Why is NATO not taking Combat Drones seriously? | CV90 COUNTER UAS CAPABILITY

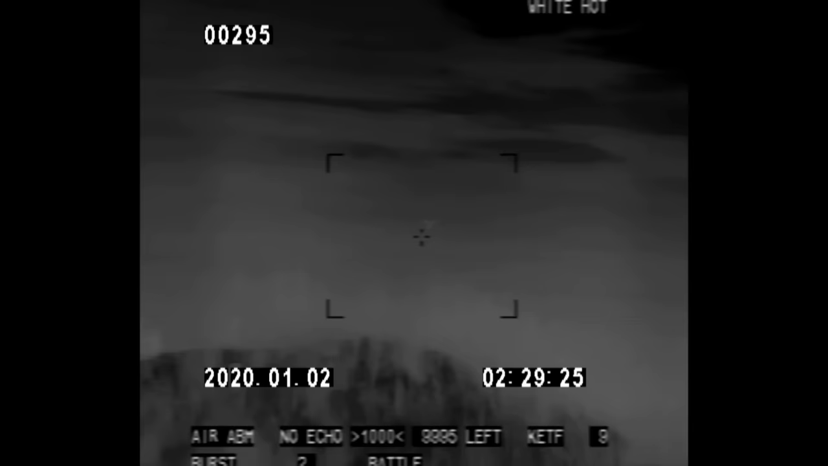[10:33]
And when you're looking and scanning for targets like this you want to have the most clear picture you can find and as I said this footage is really not doing any justice. But you can still see from quite some distance away there there is a drone and very quick and easy to engage with that gun.